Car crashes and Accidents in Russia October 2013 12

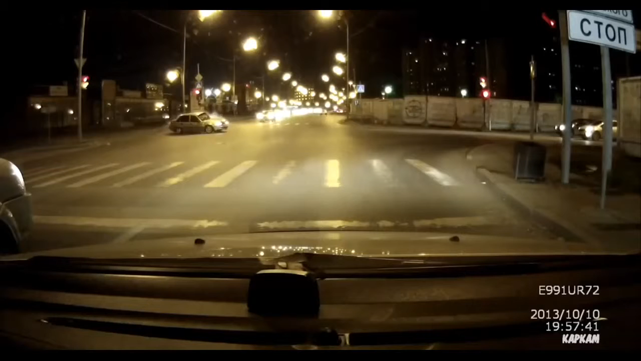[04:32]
Ни хрена себе! Этот на красный ехал, да, получается? Конечно, он летел на красный. Охренеть! Вот этому водиле, походу, досталось. Ну, у тебя есть, если что, запись даже. Не, вот он бочину прям ему дал.